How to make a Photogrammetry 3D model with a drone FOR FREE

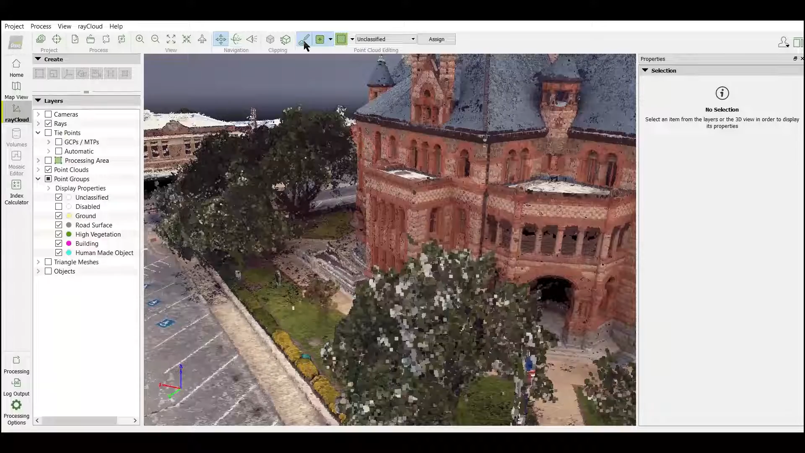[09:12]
But to clean the tree up, when I highlight the tree,
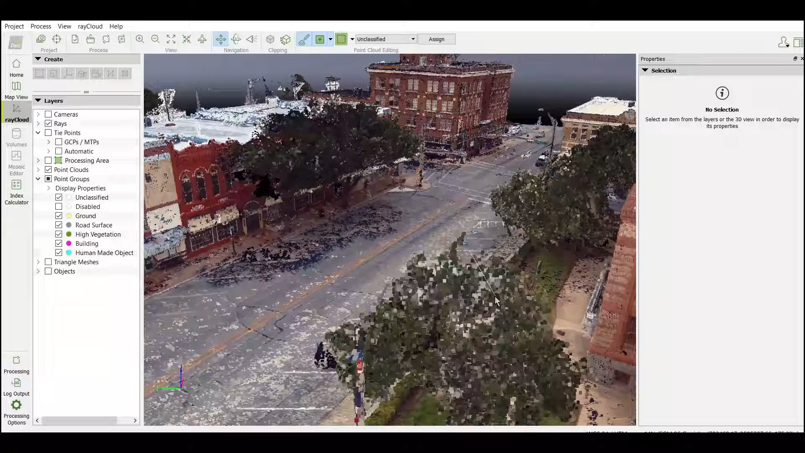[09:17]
it also highlights the points on the ground.
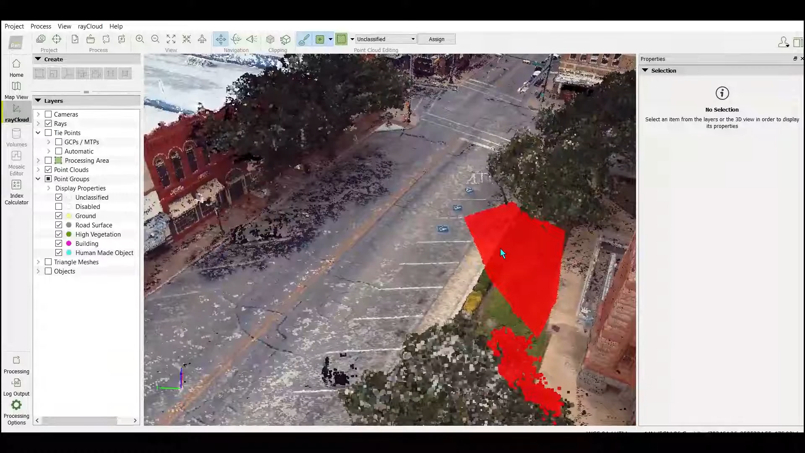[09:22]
Since I don't want to delete the ground, that's not a good option.
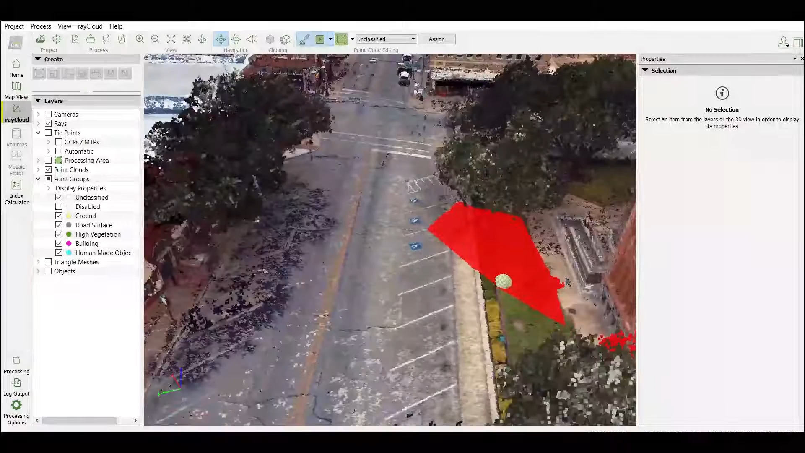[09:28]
So, what I normally do, for instance,
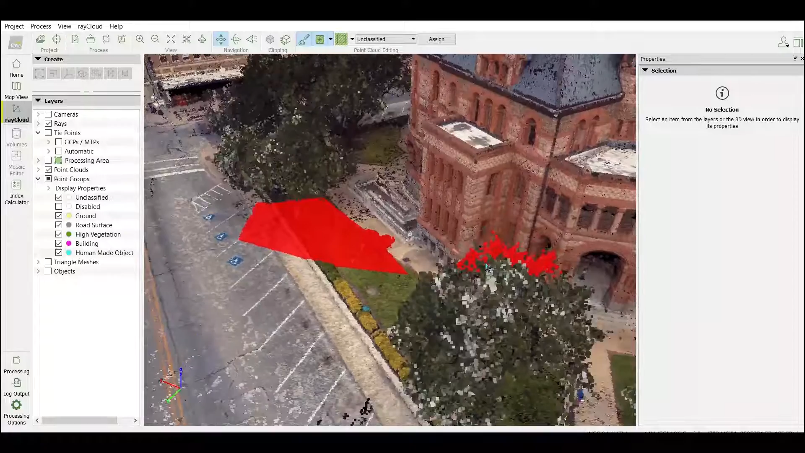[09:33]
I'll take this building, and I will classify the whole building by highlighting all of the building.
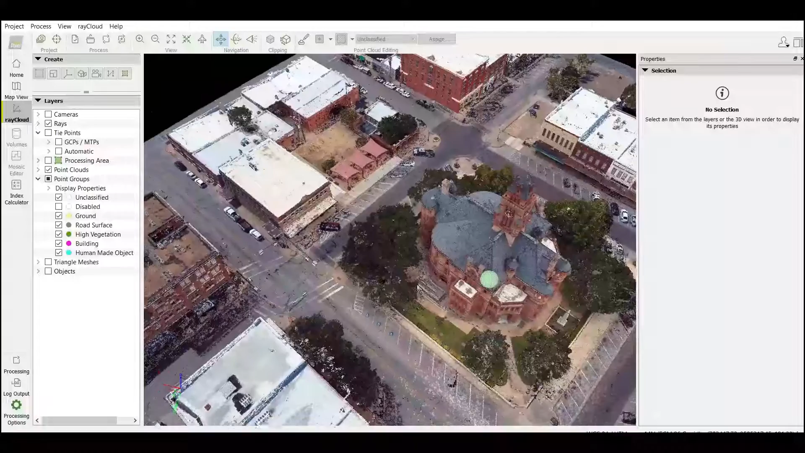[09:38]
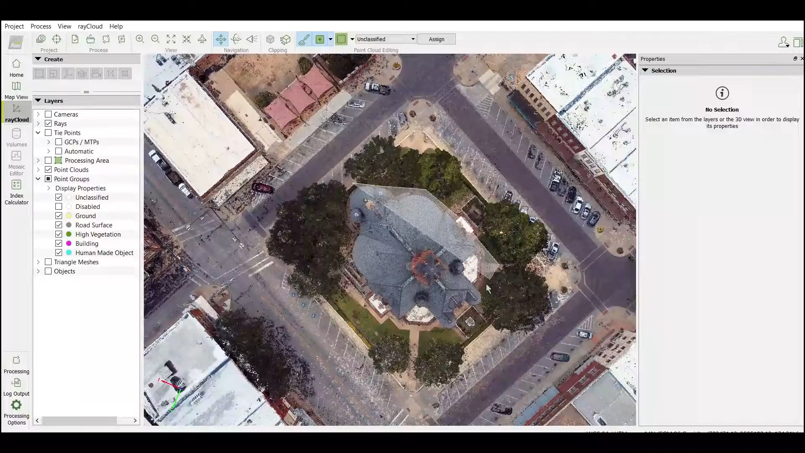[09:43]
Then I'll come up here to the top drop-down menu, I'll put it on buildings, and then hit a sign.
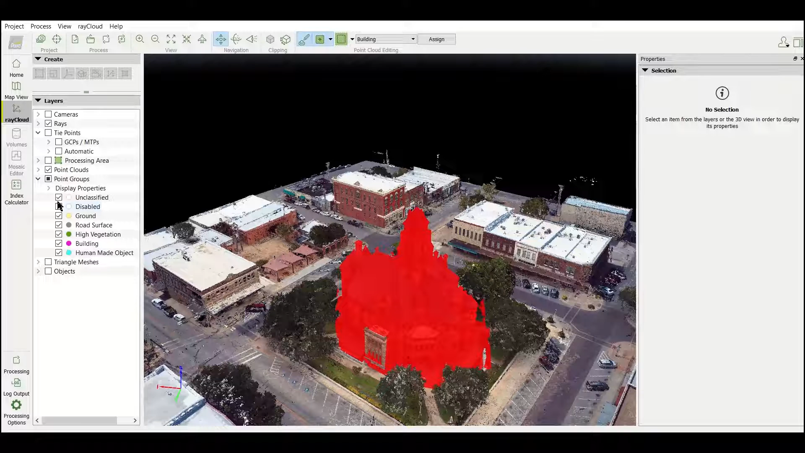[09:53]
Of course, you have to make sure that the box is not ticked that says buildings, otherwise, it won't disappear.
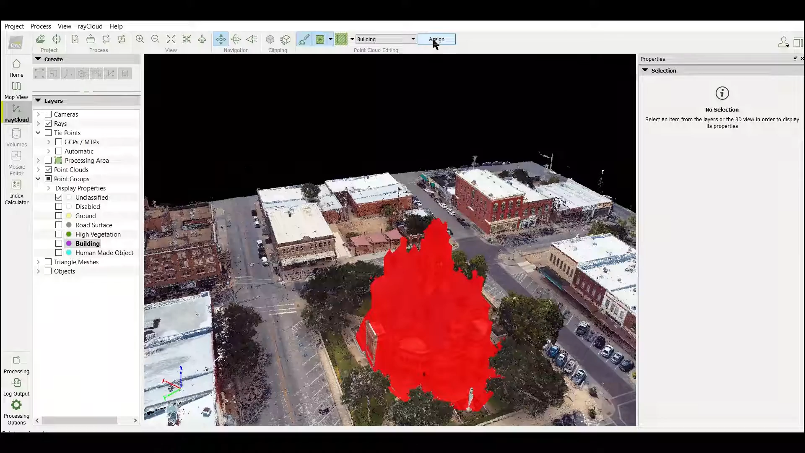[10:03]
Let me get this other small piece out of the way real quick.
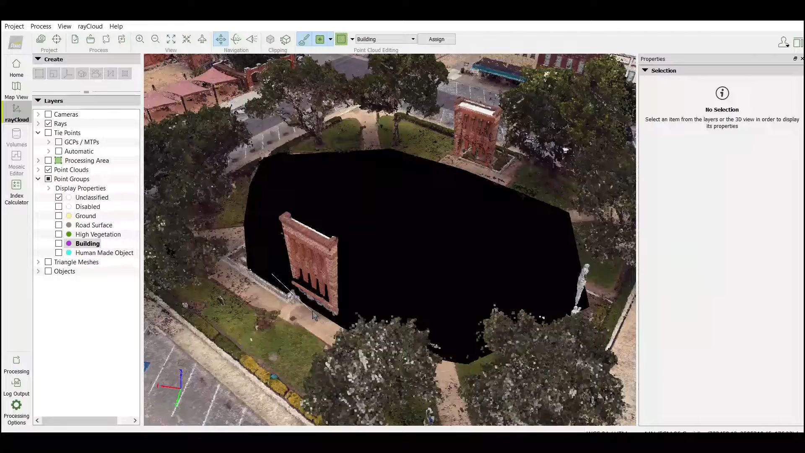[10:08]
Alright, now that that's out of the way, that allows me to then select some of the points from this tree. Then I can go up to the top, to the drop-down menu,
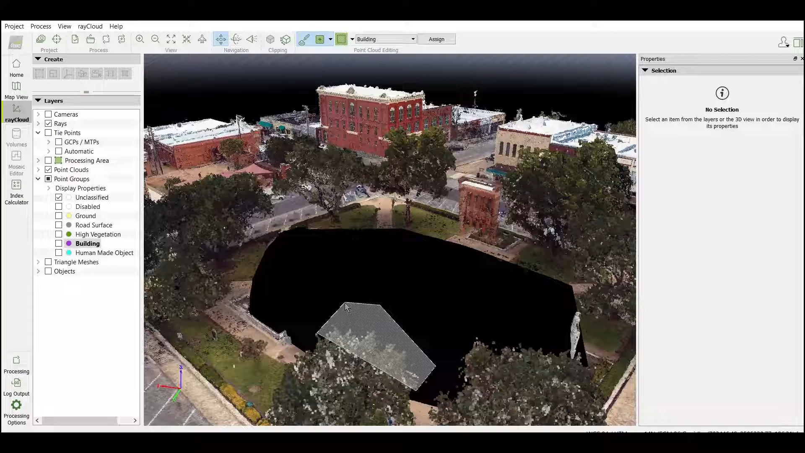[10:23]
and select Disable, and then assign those points to the Disabled category.
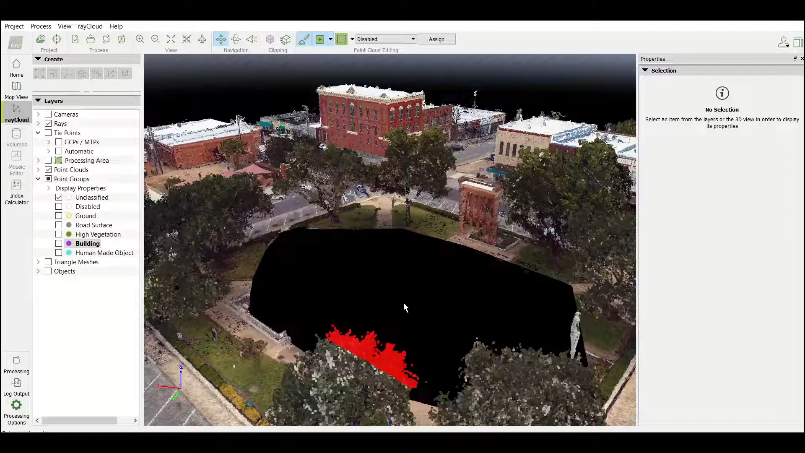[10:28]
Now,
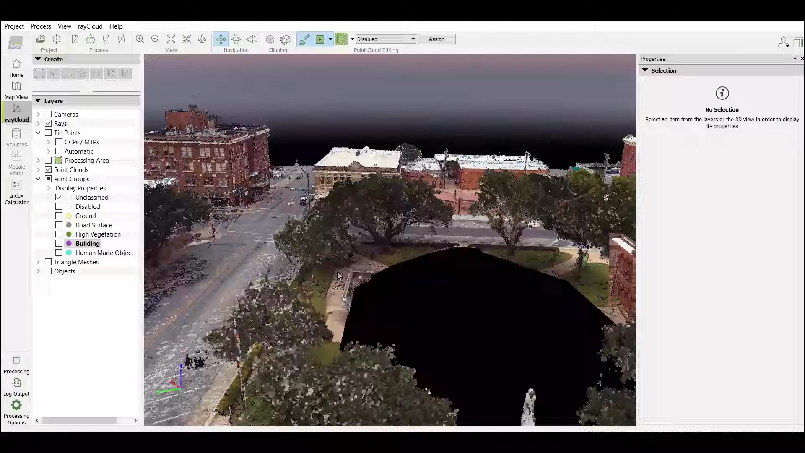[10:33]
this is the easiest way that I've found to delete the points, or to hide the points that you don't want.
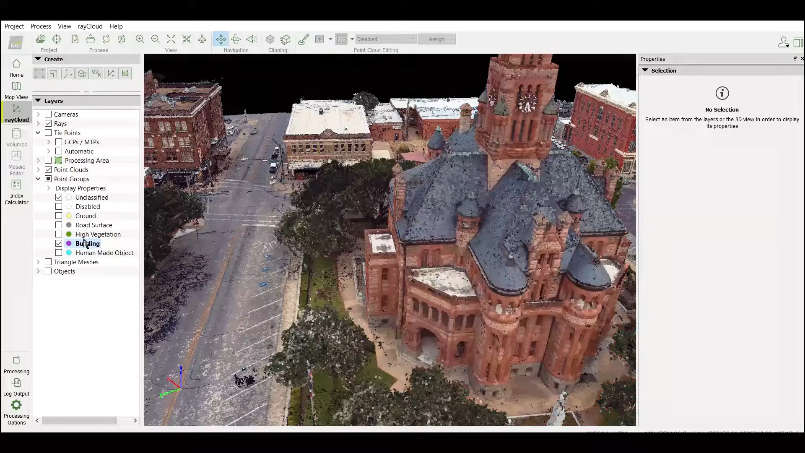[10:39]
Once you've cleaned up all of the points that you want,
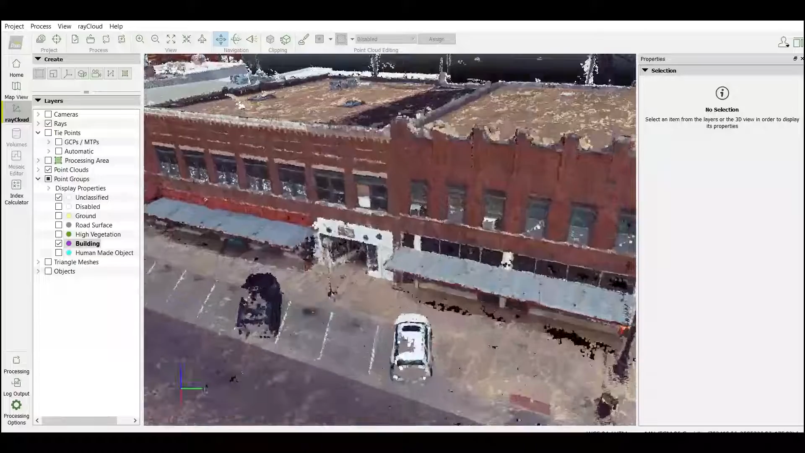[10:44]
you make sure that the only boxes that are ticked are the ones that you want to use.
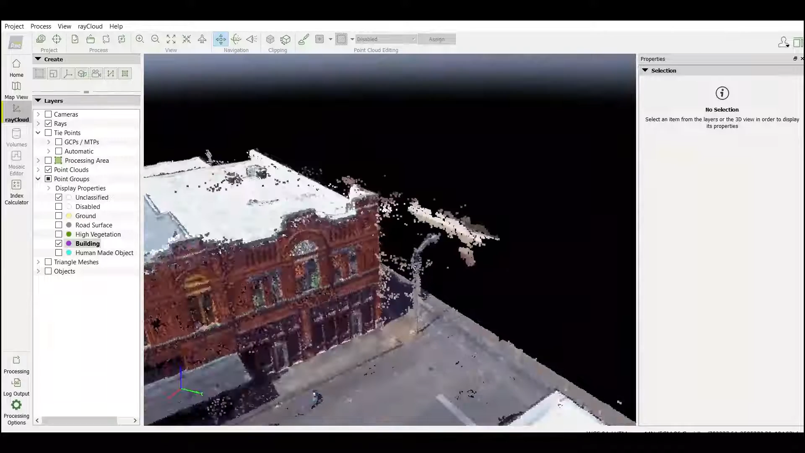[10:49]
So normally I put everything I don't want in the Disabled category,
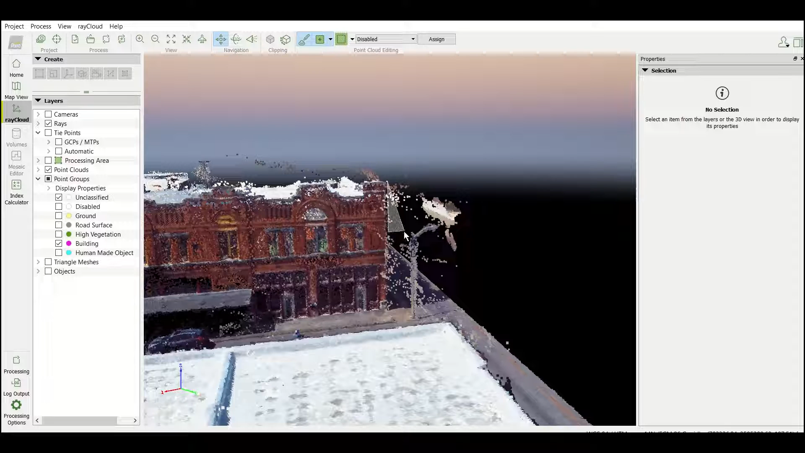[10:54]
and everything else can stay.
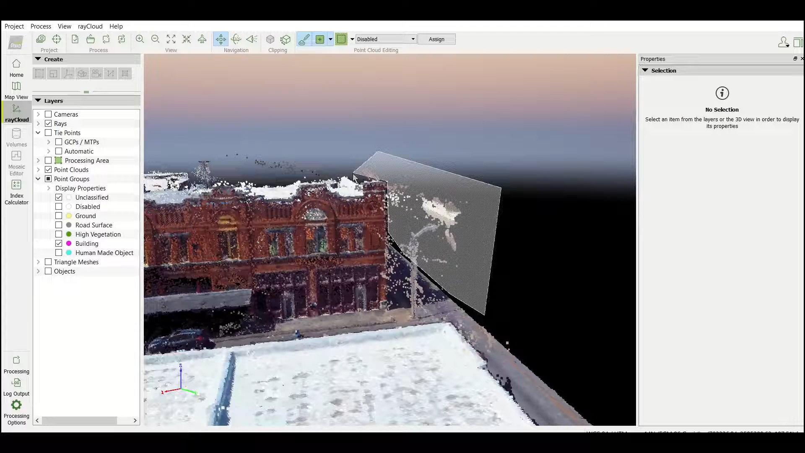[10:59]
After that, I'll go back up here to the top, to Process,
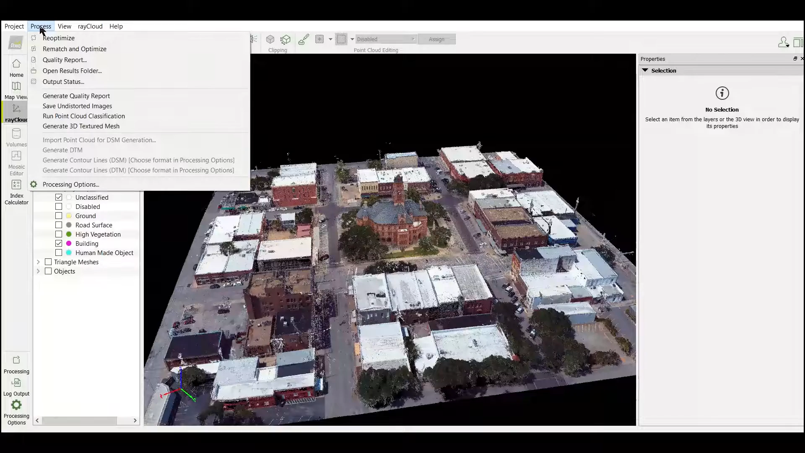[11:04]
and scroll down to Regenerate 3D Mesh. Alright, once the mesh has been generated, and it looks as good as you want it to,
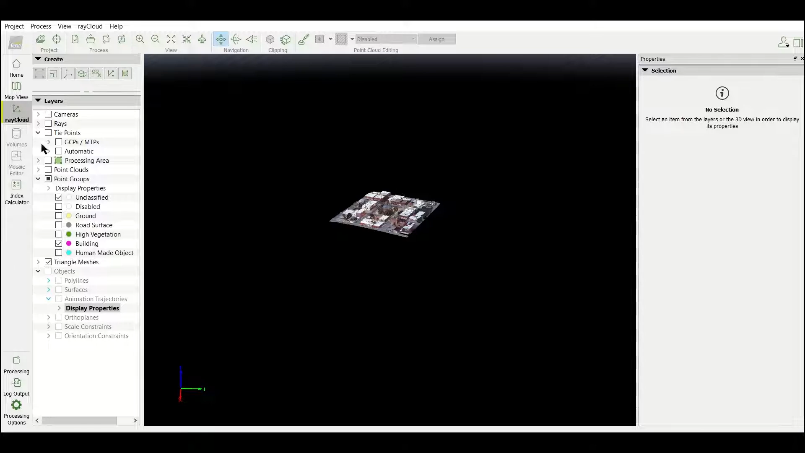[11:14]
then you're either done, or you can create a fly-through.
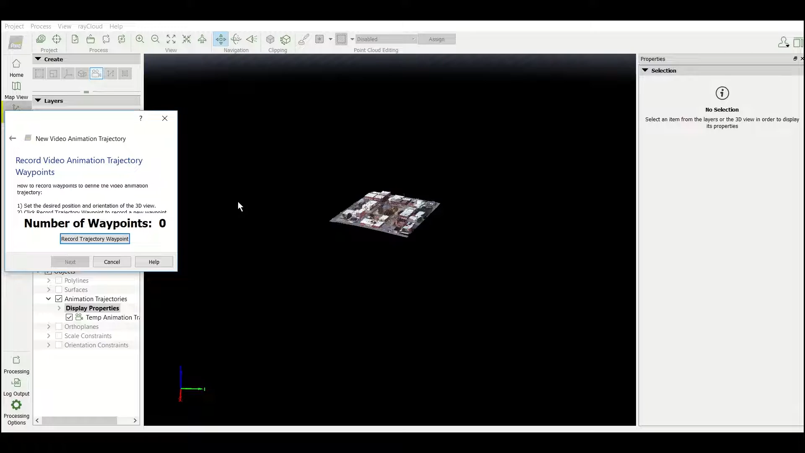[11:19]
Now the nice thing about this is that you can create your fly-through,
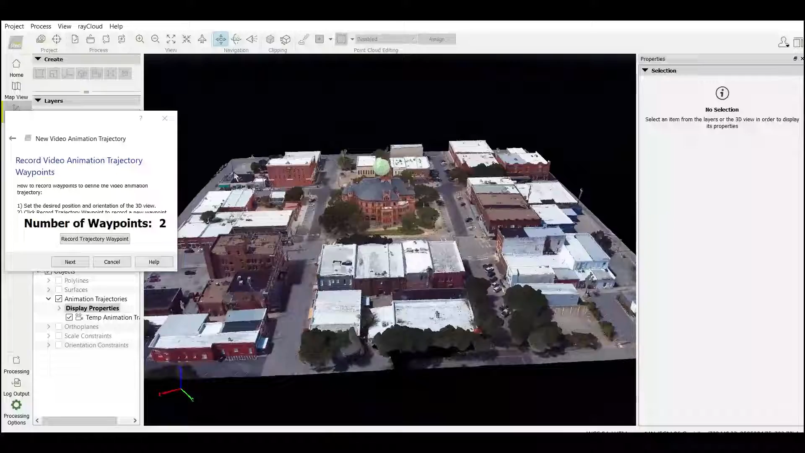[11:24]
and then you even have the option to output that video file so that you can use it on your website,